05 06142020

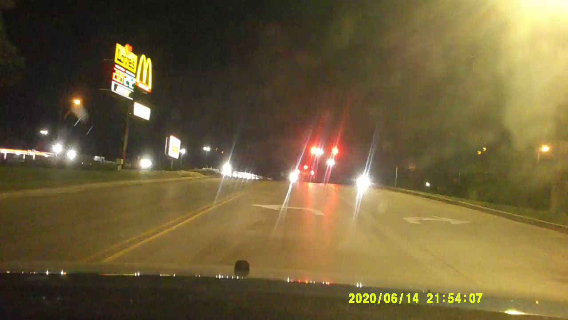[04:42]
Love's Drive, Fort Ohio 7 South, then turn left onto Ohio 7 North. Yeah, so new Shell station over there. That's interesting.
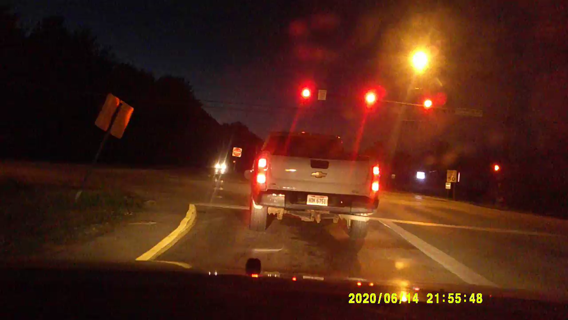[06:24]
Gas caps open. He didn't leave his cap. Fair.